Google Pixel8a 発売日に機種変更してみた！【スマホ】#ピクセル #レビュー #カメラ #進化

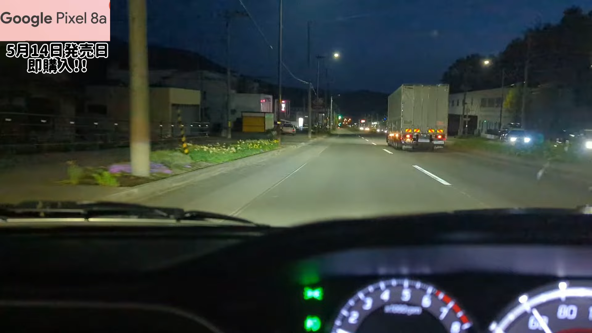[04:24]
走ってる映像を撮ってみようかなと思います今これピクセル6ピクセル6で撮ってます十分綺麗なんだけどねじゃあ8に切り替えまーすこれ今8です8HDRがねどれだけ似てるかな
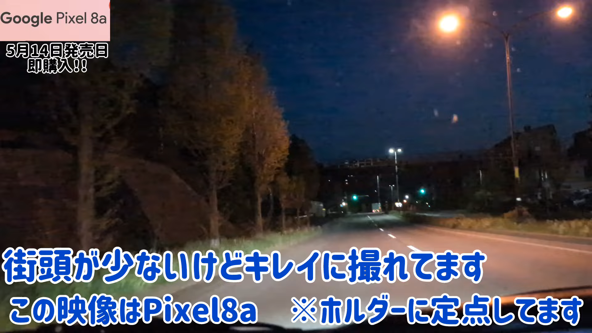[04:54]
実際今8を見てる限りは綺麗だと思うんだけど比較してみないと分からないので帰ったら比較してみましょうおーこれも比較対象ねはいじゃあ止めまーすおー